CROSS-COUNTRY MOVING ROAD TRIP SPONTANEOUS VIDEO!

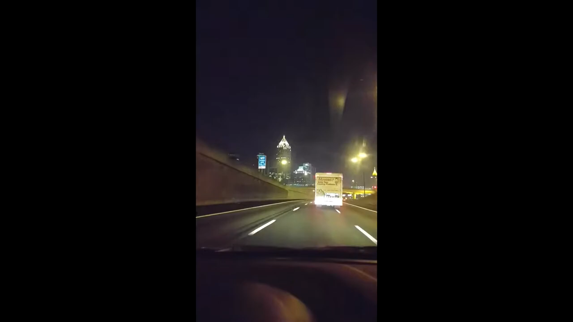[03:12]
trying to get through and skip it as fast as possible finally got out of shitlanta and jesus
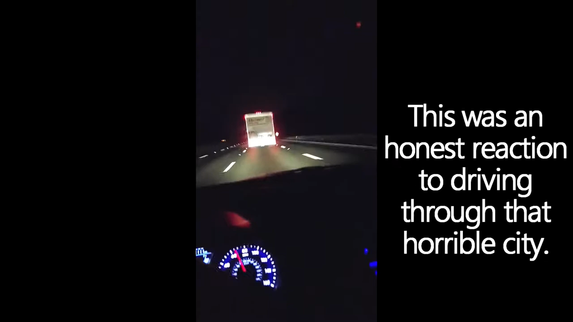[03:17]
christ those people have a fucking death wish I thought chicago was bad these people are assholes I'm going non-stop and there's the sunrise in the